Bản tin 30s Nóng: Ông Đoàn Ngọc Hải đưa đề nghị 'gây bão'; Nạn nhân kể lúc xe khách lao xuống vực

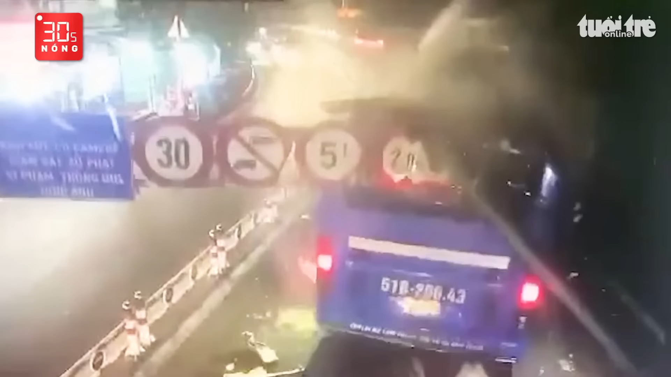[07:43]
qua cầu An Phú Đông đã tông sập một bên khung giới hạn chiều cao của cầu này.